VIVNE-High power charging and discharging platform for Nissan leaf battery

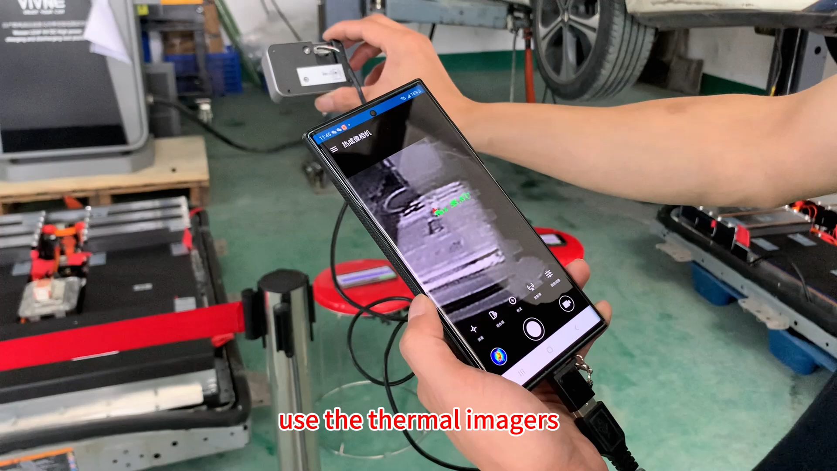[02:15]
And use the thermal imagers to monitor the temperature of the battery and the power cable.